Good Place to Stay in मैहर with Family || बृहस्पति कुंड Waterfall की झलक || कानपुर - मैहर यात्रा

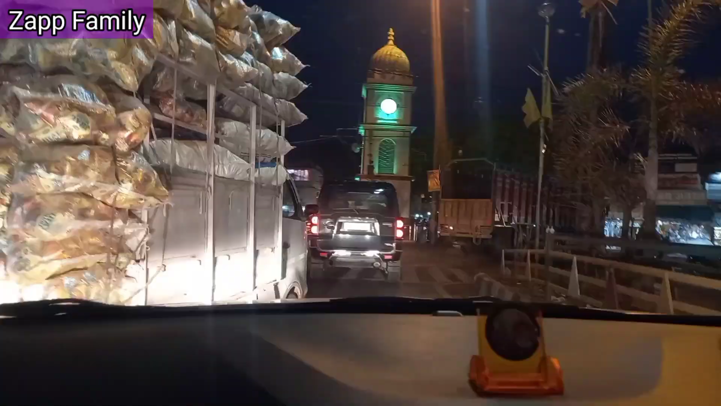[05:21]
म� यह यहां क्लॉक टावर लगा
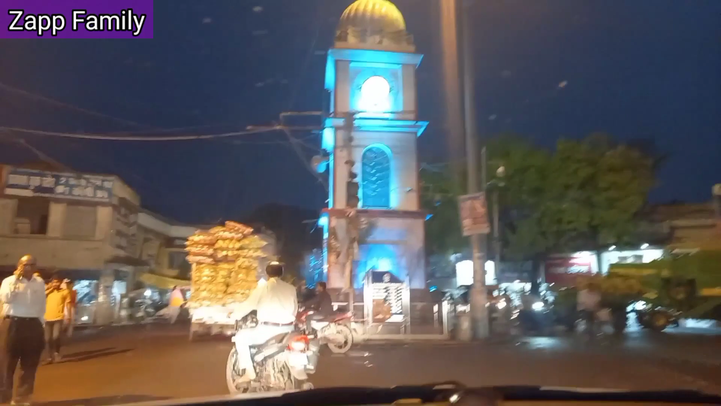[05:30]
हुआ है और यहां से बस थोड़ी ही दूरी पर हुमारा होटल है तो हम लोग होटल पहुचने
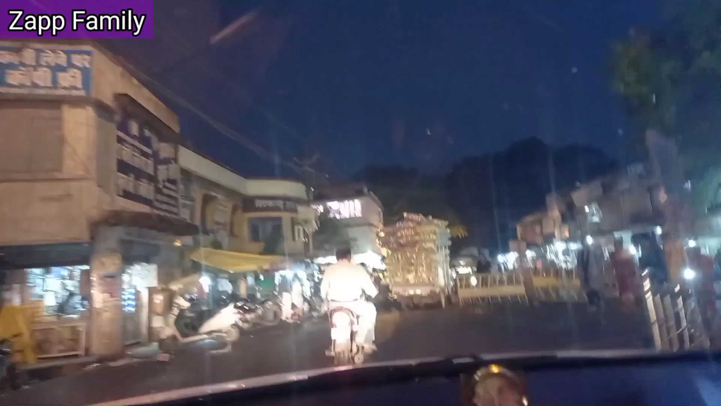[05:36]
वाले हैं हुआ है सोडियर नाओ वी रीच एट